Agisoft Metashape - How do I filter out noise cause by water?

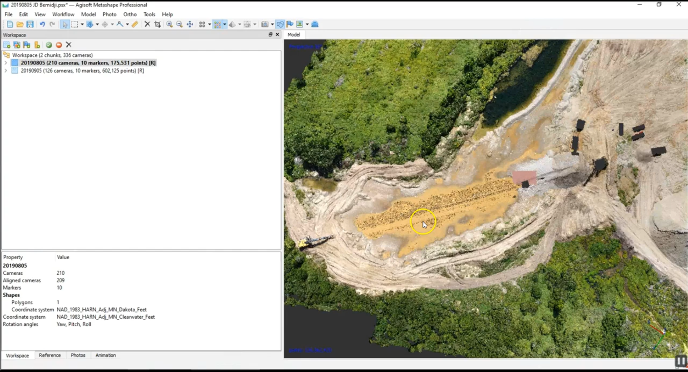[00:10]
filtering out the noise that you see often when you have water present on a job site. So photogrammetry is not the best tool for getting the location of water.
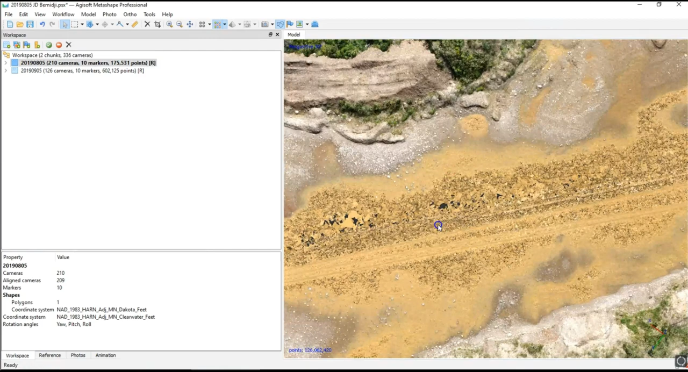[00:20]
It comes up really noisy. So here's an example on how you might get rid of all this noise easily without a lot of manual editing. So what I do is I right-click in the area filter photos by point.
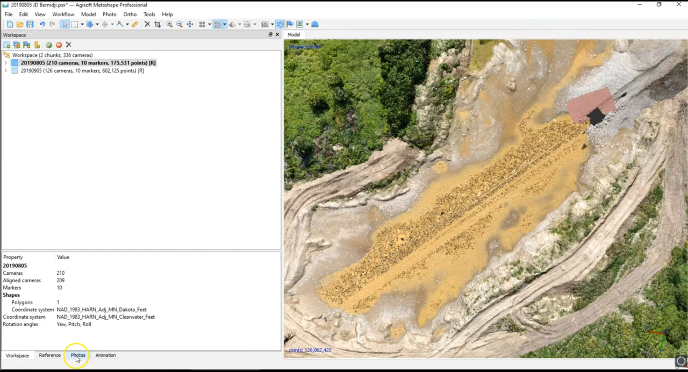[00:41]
What that'll do is if you go to your photos tab it'll show you just the photos that contain that that pixel that you clicked on.
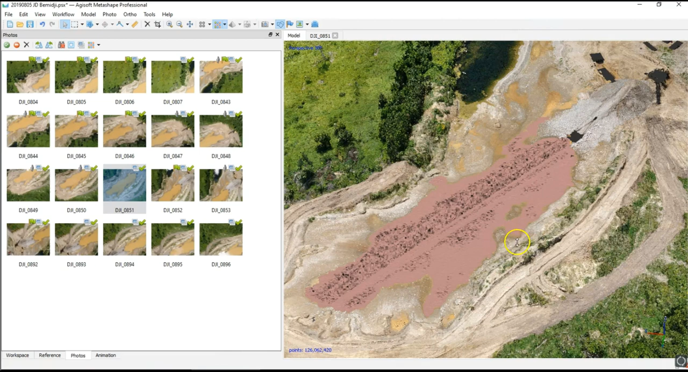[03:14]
Okay that took about a minute to complete the selection. So now you can see all these points within that that water all this noise is selected so now you can just go ahead and delete that and now that cleaned up that whole area.